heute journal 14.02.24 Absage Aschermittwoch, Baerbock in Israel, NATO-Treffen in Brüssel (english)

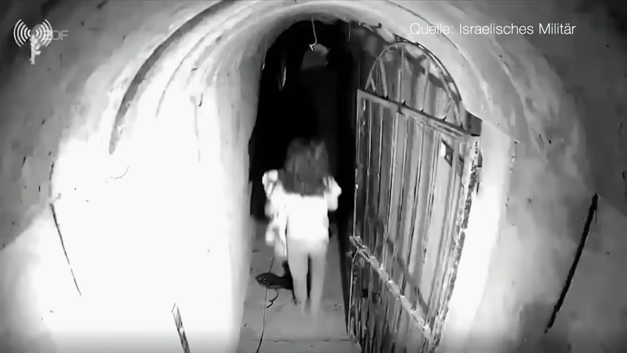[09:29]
Ein Video vom Oktober soll ihn zusammen mit seiner Familie zeigen.
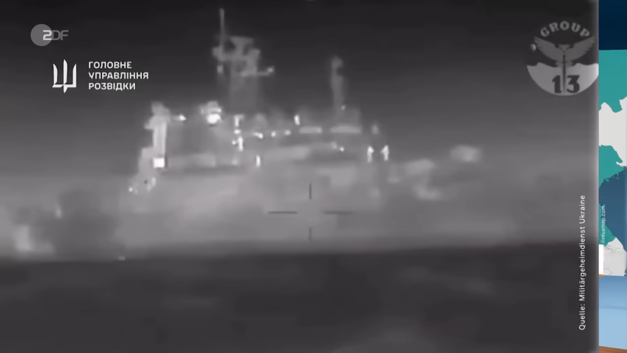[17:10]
Die Streitkräfte hätten das Schiff der russischen Schwarzmeerflotte mit Drohnen attackiert und versenkt, teilte das Militär mit. Diese Bilder sollen das zeigen.